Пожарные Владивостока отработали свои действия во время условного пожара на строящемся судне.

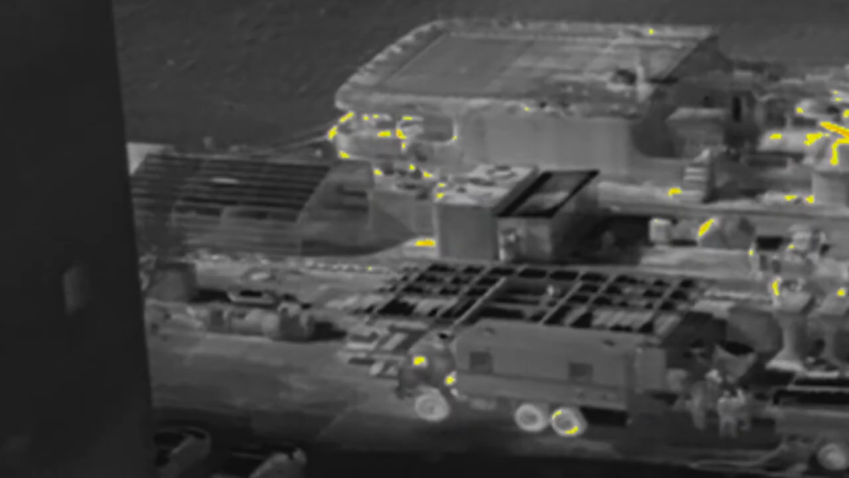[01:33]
Применялась термометрическая разведка борта судна с помощью беспилотных летательных аппаратов,
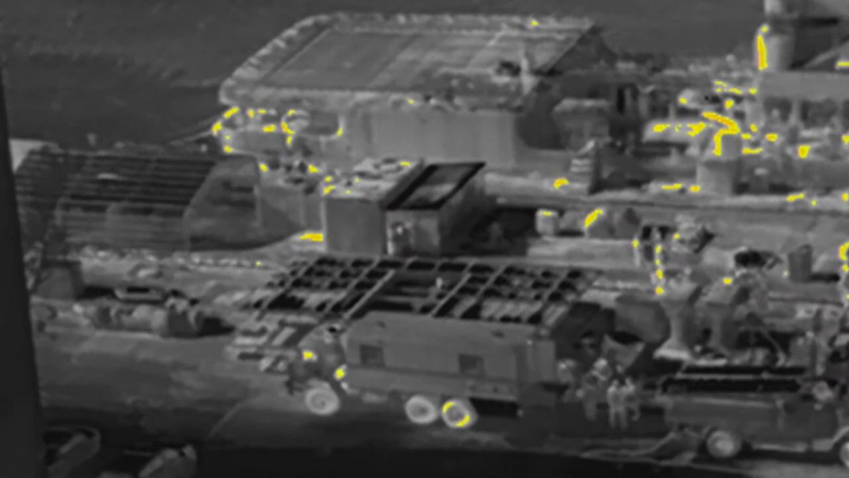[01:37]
оснащенных тепловизором, на основании которой были выявлены места,
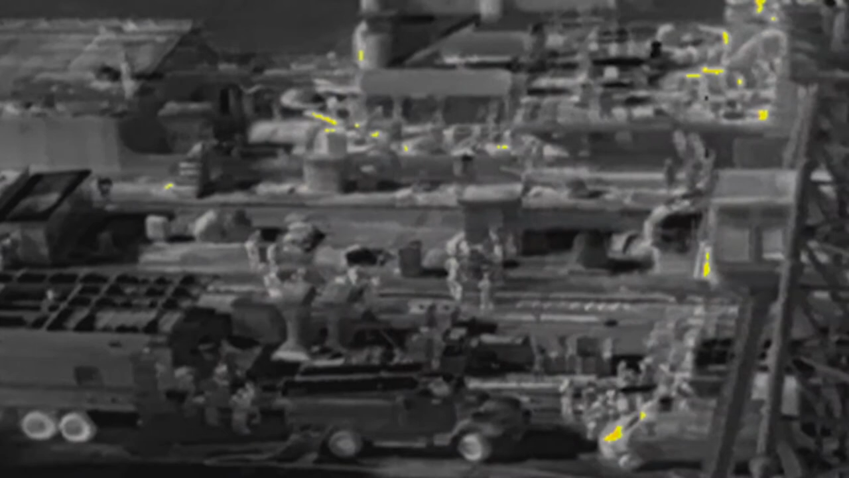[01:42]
куда необходимо с целью охлаждения подать стволы с морских судов как Министерства обороны, так и МЧС России.